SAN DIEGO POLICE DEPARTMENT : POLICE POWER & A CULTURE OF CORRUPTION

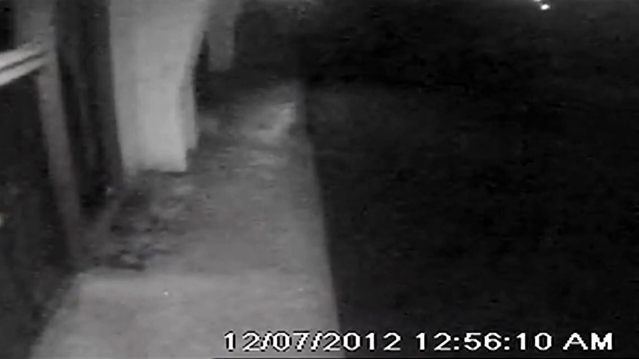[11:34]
If you look hard through this grainy surveillance tape, you can see the crash.
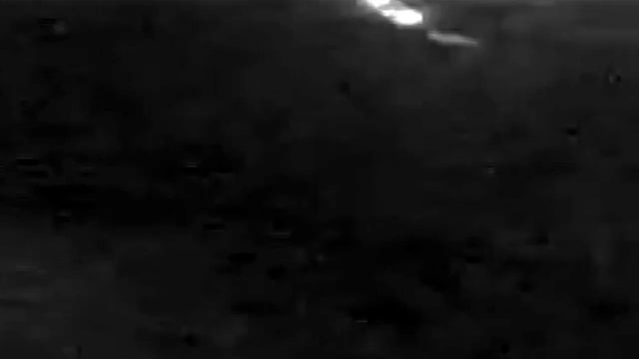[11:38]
A car spins out of control, the headlights briefly glaring into the camera.